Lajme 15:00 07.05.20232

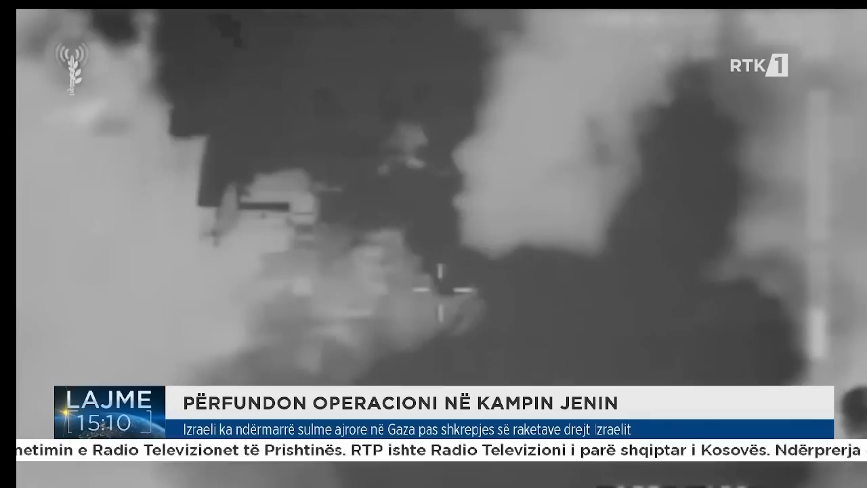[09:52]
E mëngjesin e hershëm të së mërkurës Izraeli ka ndërmarë sulme aerore në Gaza si kunder përgjigje ndaj sulmeve me predha nga palestinezet. Pes raketa janë shkrepur nga Gaza në juk të Izraelit por që nuk ka pasur të lënduar pasi si që ka thënë ushtria Izraelite të gjitha ato janë rëzuar pagoditur në shënjestër.